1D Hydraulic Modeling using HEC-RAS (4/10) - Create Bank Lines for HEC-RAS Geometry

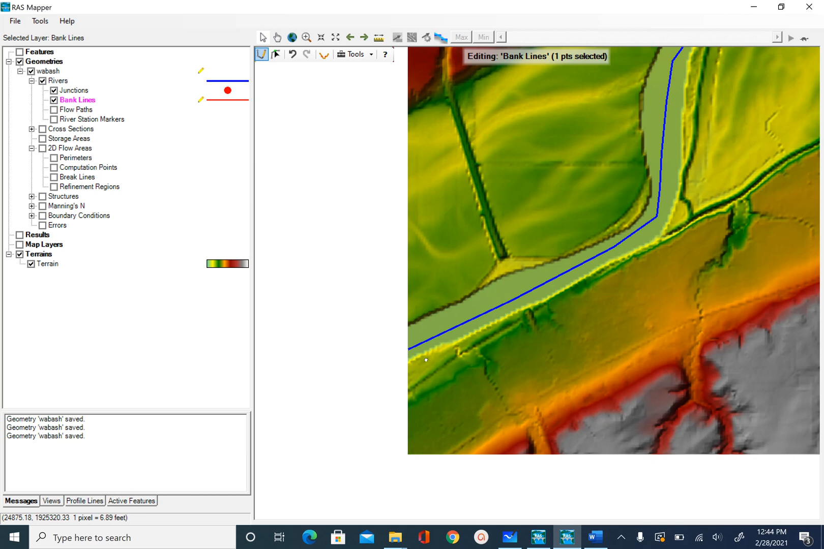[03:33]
And again, when you want to zoom out, you can use the scroll button and if you want to pan, you can push the scroll button and pan like this and keep digitizing until you reach the end. So I will zoom out a little bit to make it easier so I don't have to pan many times.
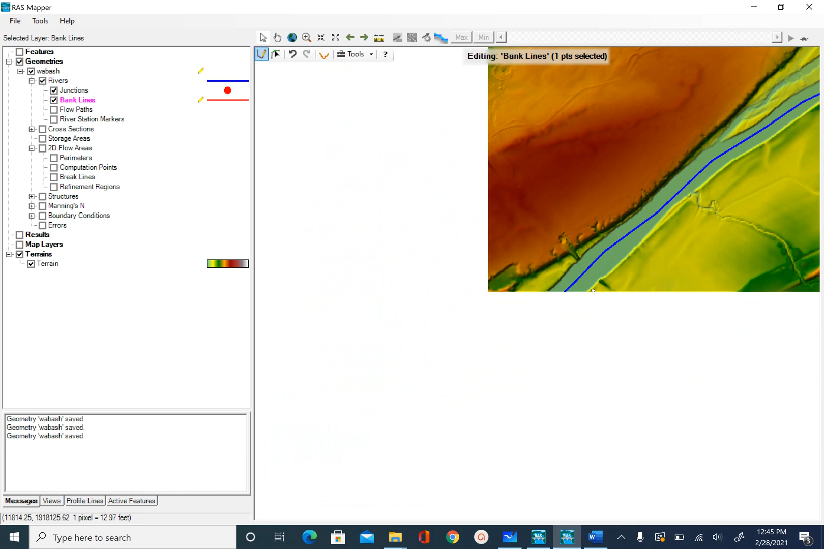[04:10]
So you can see I'm using the same boundary, go all the way down to the lower reach. So I'll keep digitizing until I reach the end of this. And once you reach the end, you just double click to stop editing and then this is my bank line, left bank line that covers the entire Wabash River. So if I'm happy with this, I can save my edits. So I will go to bank lines, right click,
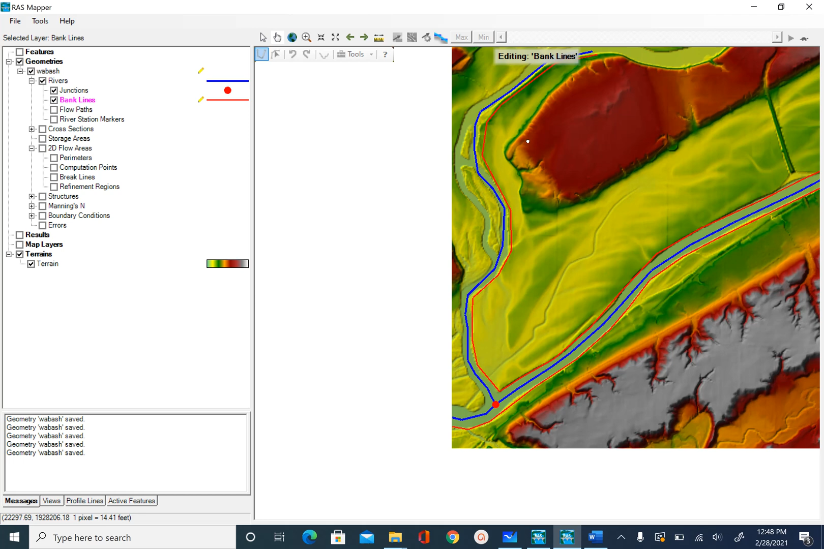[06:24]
And then again, begin editing. So let's pan before we do that. So So start editing again. Now you can see there is an island here. If you want, you can use this as an entire bank or you can use this only single reach. So I'm just going to go through the middle here.
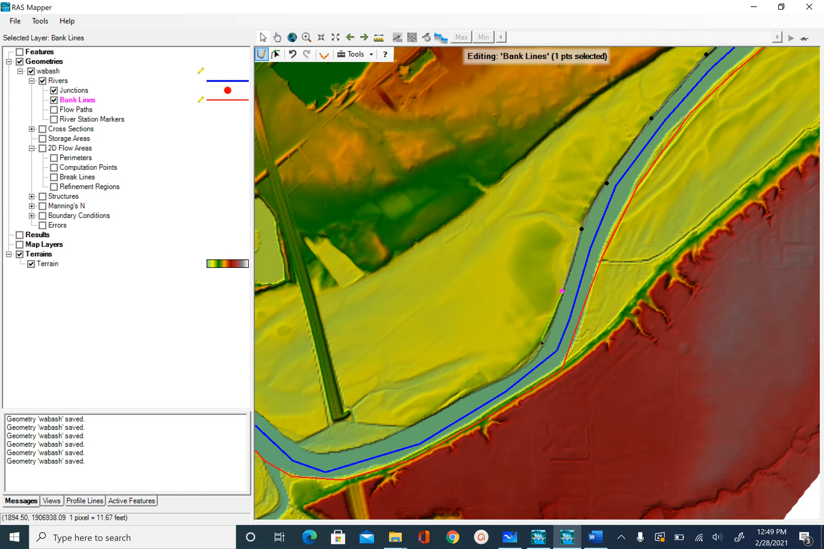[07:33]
So keep digitizing until you reach the end. And for some reason, if you want to stop in the middle, it's fine. And you can just digitize another line.
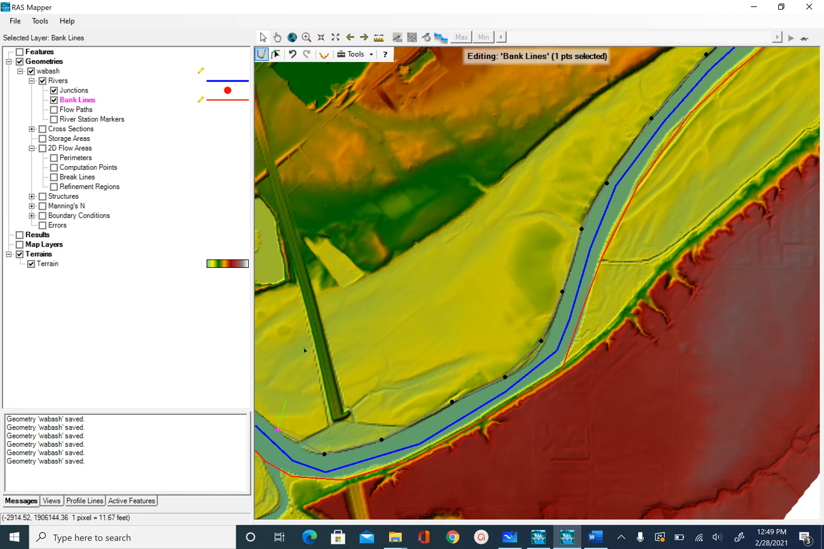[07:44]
So with respect to banks, it doesn't really matter whether
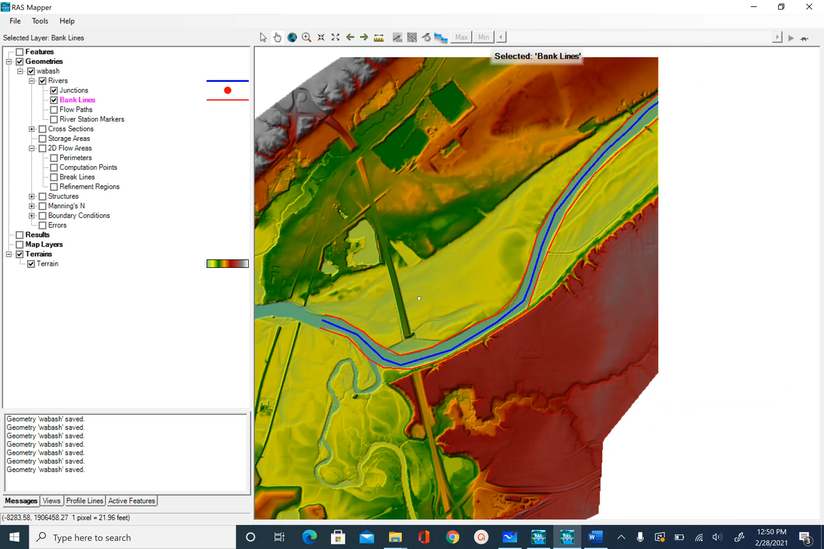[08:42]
So let's zoom out to see how our banks look. So earlier we had the blue center line. Now we have the red bank line. And if you want, you can open the attribute table of bank lines by right clicking and open attribute table. And you will see that there are basically no attributes to bank lines other than the length and the number of vertices we created for this poly line. So unlike for center line where you had reach name,